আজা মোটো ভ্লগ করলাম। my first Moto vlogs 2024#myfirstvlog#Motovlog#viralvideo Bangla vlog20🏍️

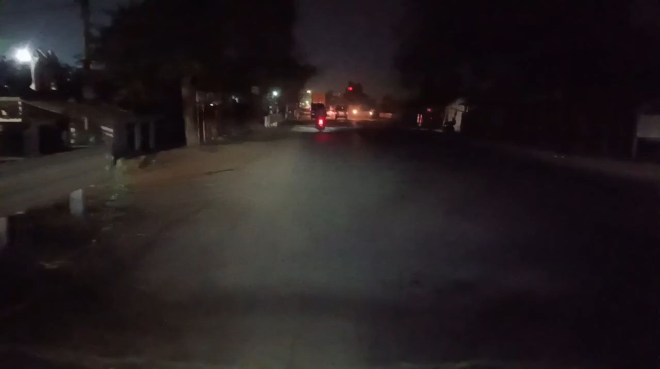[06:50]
এখন চৌরঙ্গির সামনে আসি। ভিডিওটি কীরকম লাগছে জানি না, আর তোমার তো কমেন্টও করো না, কমেন্ট করে অবশ্যই জানাও যে ভিডিওটি কীরকম হচ্ছে।
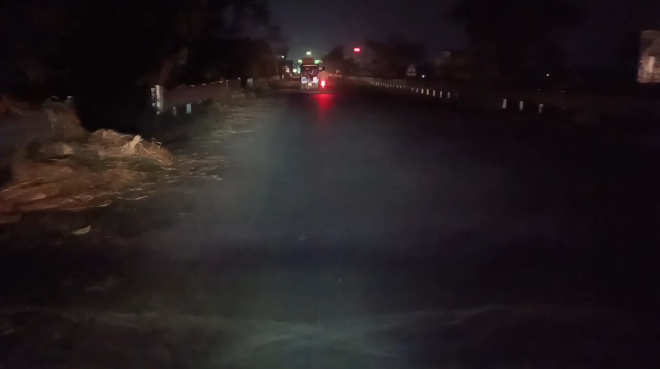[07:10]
আর এখন আমি গাড়িতে শ্যুট করছি ফটো, তো ভিডিও কীরকম হচ্ছে বলতে পারছি না, তোমার একটু কমেন্ট করে জানিও নিয়ম সাউন্ড কীরকম হচ্ছে। এটা হলো চৌরঙ্গি মল।
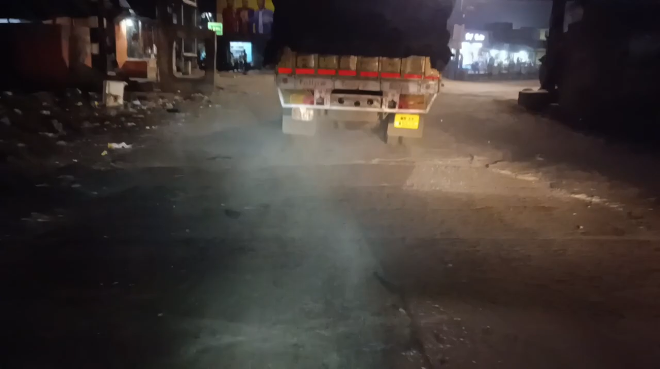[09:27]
এই রাস্তা কখনো ঠিক মতন সারাই করতে পারে না, যতবার সারাই করে ততবার বৃষ্টির সময় জল জমে যায়, এত নোংরা।